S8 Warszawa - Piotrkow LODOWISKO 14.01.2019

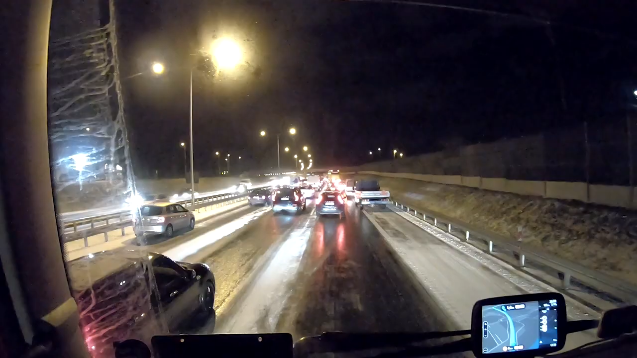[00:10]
uwaga, trzy pasy ruchu, wiadomo, to jest S8, ekspresówka, dodaje gazu. Tu nie idzie praktycznie rzecz biorąc ruszyć. To jest coś po prostu niepojętego, że tutaj kompletnie żadna piaskarka nie przejechała, nic kompletnie. Tak jak spadł deszcz, przyszło minus jeden na zegarze, tak nic nie przejechało, kompletnie.
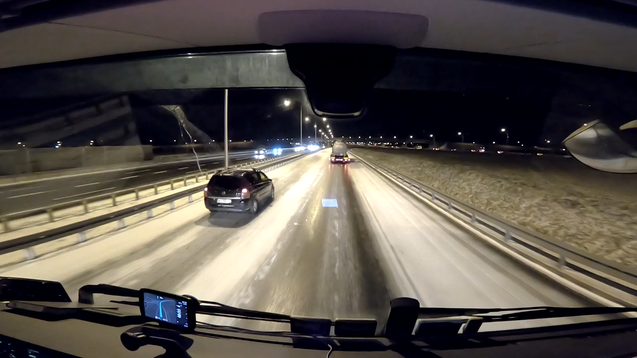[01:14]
Przełamuje mi zestaw przy prędkości 10 na godzinę. Normalnie przełamuje mi, bo jest pochyłość asfaltu. Japitole.
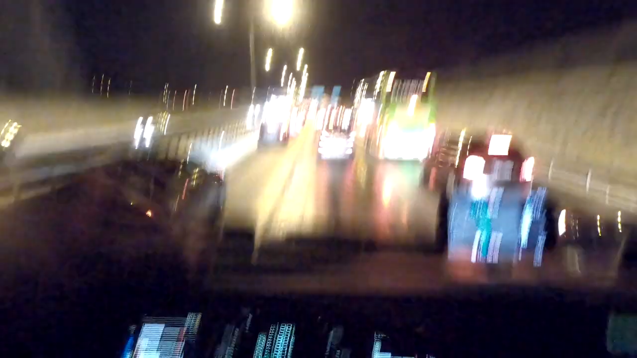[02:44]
No, tak wygląda dodanie gazu To jest totalne lodowisko Całkowite, totalne, maksymalne lodowisko
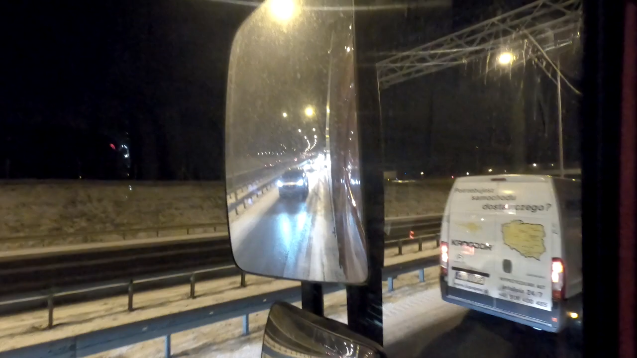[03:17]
Tutaj już lodu nie ma, ale za to lód jest tam
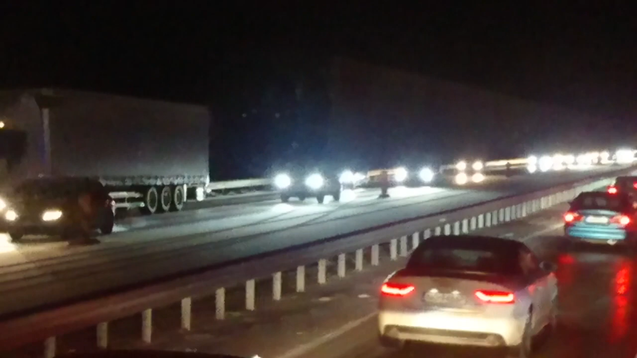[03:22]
Po drugiej stronie jest tragedia To jest całkowity, zlodowaciały pas ruchu Totalnie,
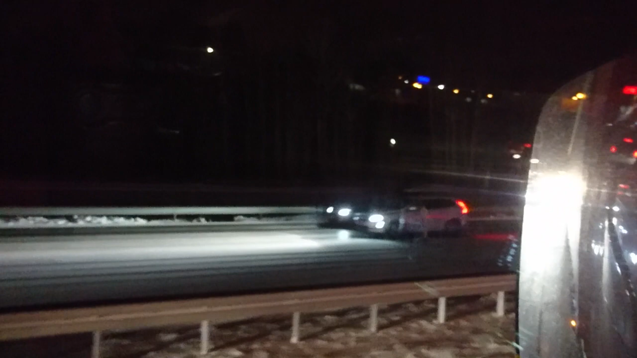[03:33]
kompletnie Oni jadą ze 20 na godzinę No może 30
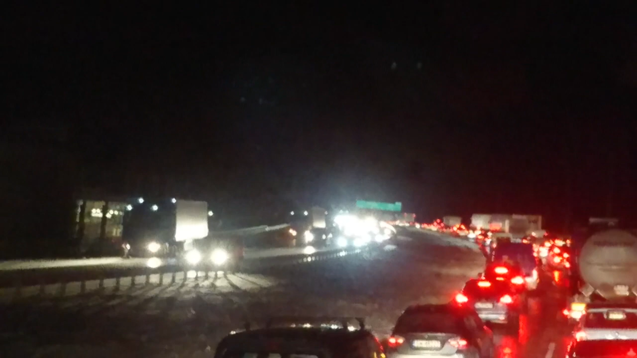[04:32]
Normalny paraliż Ja nie wiem czy to będzie widać Ale nawet w światłach odbija się ten lód Na drodze
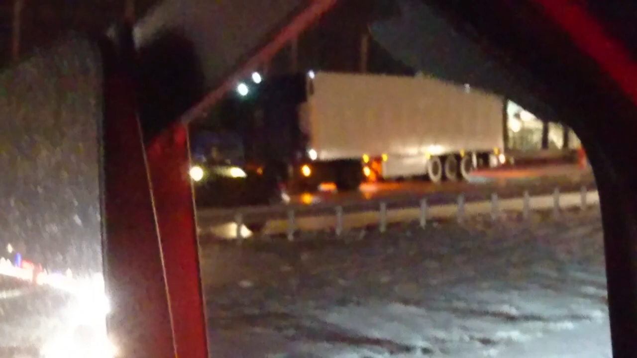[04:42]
To jest masakra co tu się dzieje Tak to wygląda tutaj